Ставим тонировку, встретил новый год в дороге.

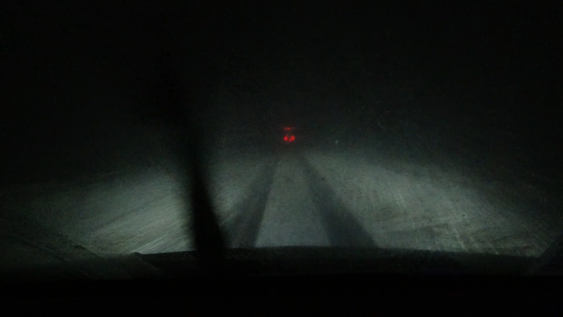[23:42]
Такой снег повалил сразу же, ничего не видно. Вот так меня встречает Новый год. Еду по Аризоне, в районе Флагстаффа, а здесь у нас снегопад.
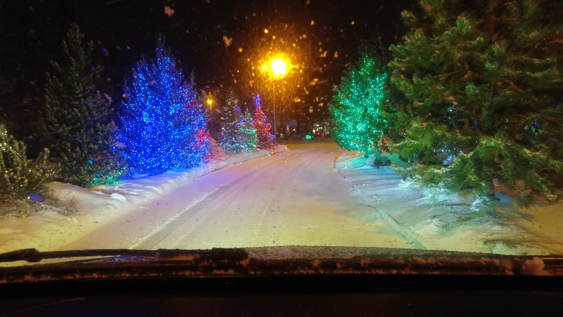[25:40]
В какой красоте я стою, ребят. В этой красоте проедусь. Смотрите, ребят, как красиво здесь. А? Зима, следуйте Новый по маршруту. Зима, Новый год. Все блестит. Ах, какая красота.
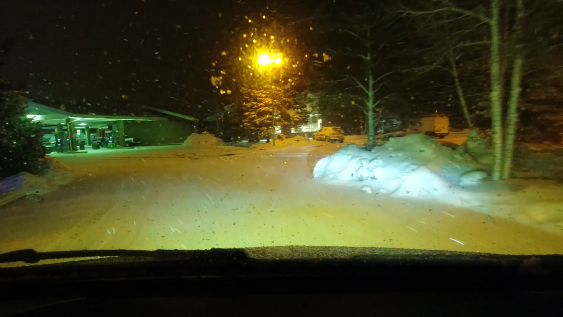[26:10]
Мы сейчас где-то запаркуемся здесь и поспим, а утречком уже поедем дальше. Следуйте по маршруту.